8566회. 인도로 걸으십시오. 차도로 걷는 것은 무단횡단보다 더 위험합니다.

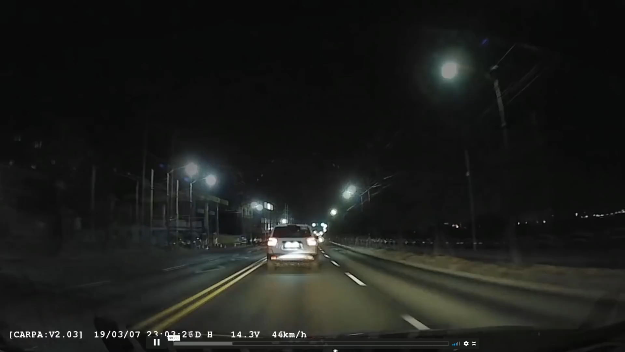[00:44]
밤 11시쯤인데요, 11시 반쯤. 아, 11시쯤! 밤 11시쯤. 여기에서...
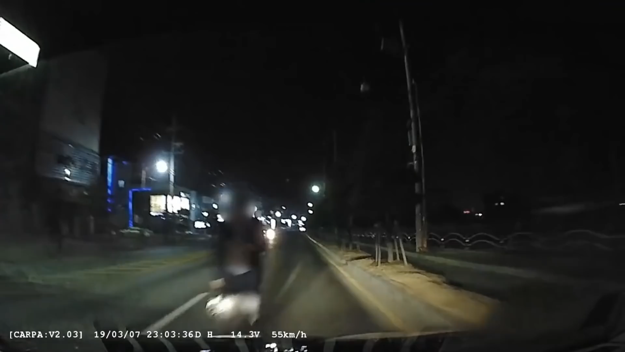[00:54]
어떻게 됐을까요? 블박차 속도가 55예요. 여기서도 그냥 1차로로 가세요.